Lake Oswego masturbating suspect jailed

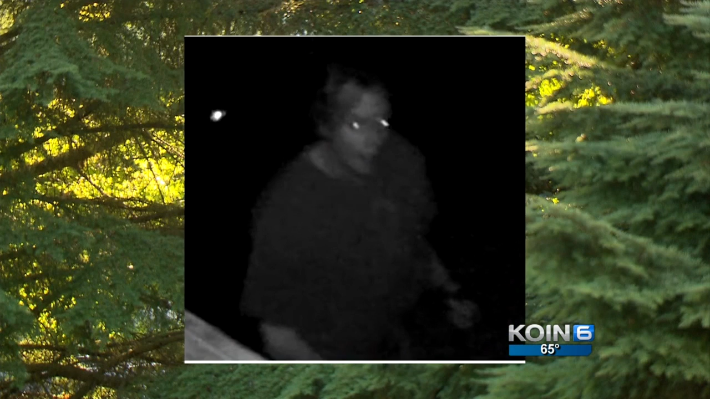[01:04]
a man was seen exposing himself in a homeowner's driveway along Douglas Circle in Lake Oswego.
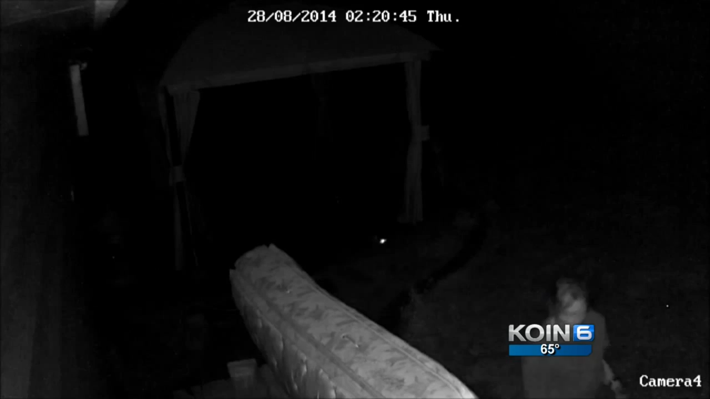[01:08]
Police then discovered surveillance video of the same man doing similar things in the backyard on the same block.